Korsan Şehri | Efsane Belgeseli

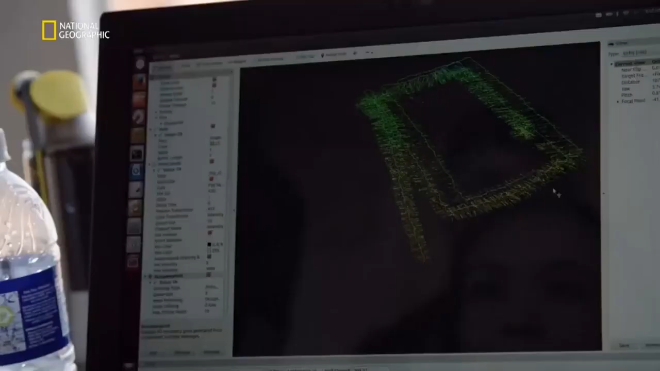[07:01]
Bu şekilde John da üç boyutlu modelini yapacak.
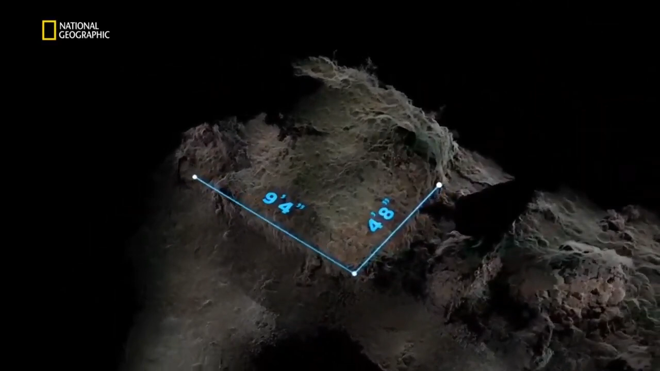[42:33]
Nasıl böyle parçalandı? Deprem vurduğunda limana doğru kaydı. Arkasında bütün şehrin ağırlığı vardı.